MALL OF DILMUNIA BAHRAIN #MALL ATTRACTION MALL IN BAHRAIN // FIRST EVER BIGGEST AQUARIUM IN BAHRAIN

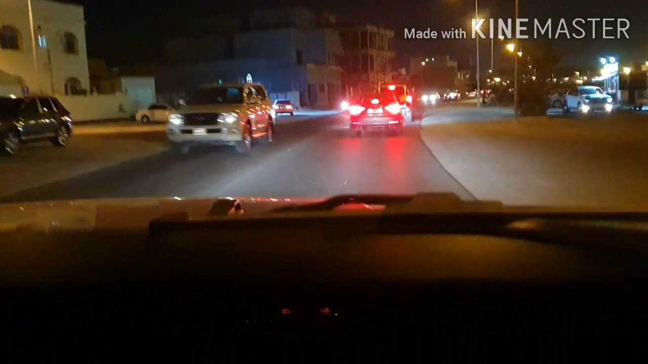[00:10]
This is the nightlife in Bahrain. We're going to Mall of Dilmunia. Mall of Dilmunia. They said it's ano. Say hello. Hi.